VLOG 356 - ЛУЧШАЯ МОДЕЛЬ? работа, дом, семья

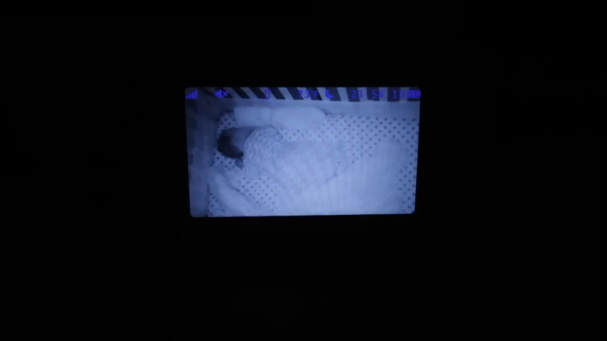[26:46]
Ну что, так дрыхнет сталка. Кстати, не дрыхнет, смотрите, шевелится.